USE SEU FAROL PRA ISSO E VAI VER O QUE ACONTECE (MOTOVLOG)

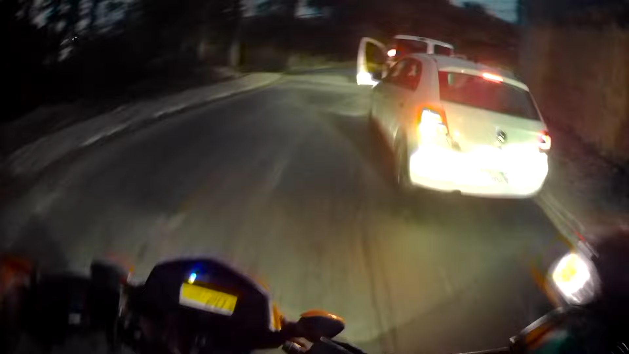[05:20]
Vindo na em direção a mim aí. O cara vai ver meu farol, né?